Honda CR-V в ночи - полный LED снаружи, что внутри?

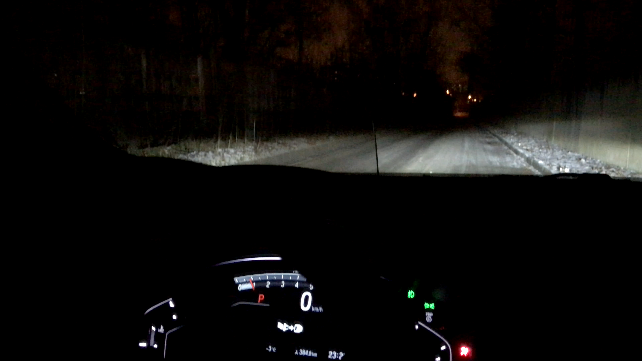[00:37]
И оживает HUD дисплей. Вот он, хопа. Вот так вот.
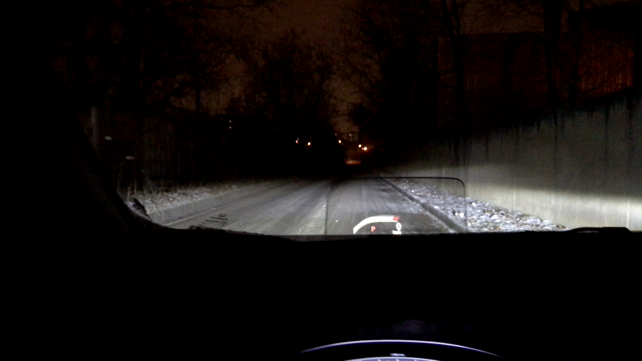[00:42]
Ну а теперь продолжаем со светом. Очень интересно, как покажут себя полноценные светодиодные фары. Вот эта вот оптика.
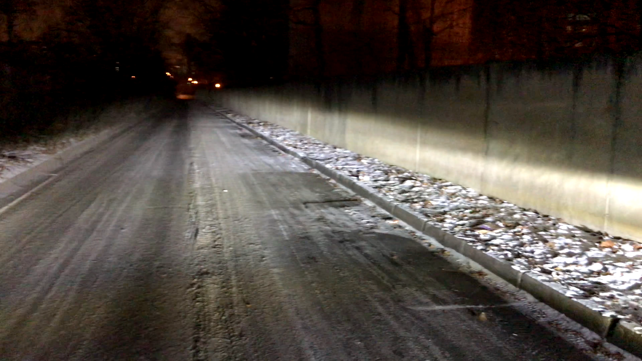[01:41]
Вот что называется. И видим мы вот что. Великолепный ближний, очень хорошо видно. А вот дальний, на мой взгляд, не так эффективен. Я даже несколько расстроился, потому что, вы видите, да, кончается ближний, и дальше достаточно все скромно. А ведь Хонде помогает свежевыпавший снежок, то есть все это отражается намного эффективнее. Так что, если за ближний цвет, безусловно, пятерка, то за дальний как-то высокий балл поставить не получится.
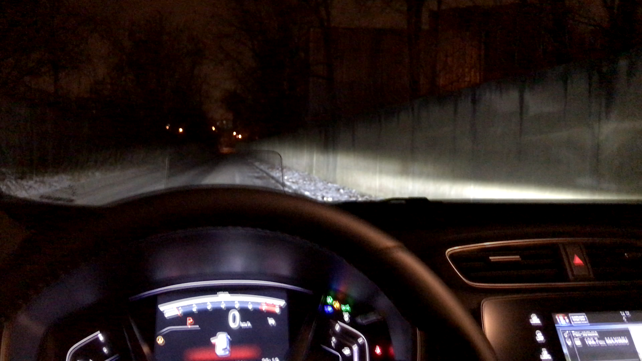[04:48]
И сейчас буду оценивать ситуацию из салона со светом. Давайте сначала разберемся с нашим дальним, ближним. Ну, видите, да? То есть ближний безупречный. Я вообще вопросов никаких к нему не имею. Ну, а вот дальний как-то... Вот хотелось бы чуть-чуть, наверное, чтобы он повыше, что ли, был. Не знаю, мне кажется, что как-то низковато светит. Обычно дальний прям вообще вау, все видно, да?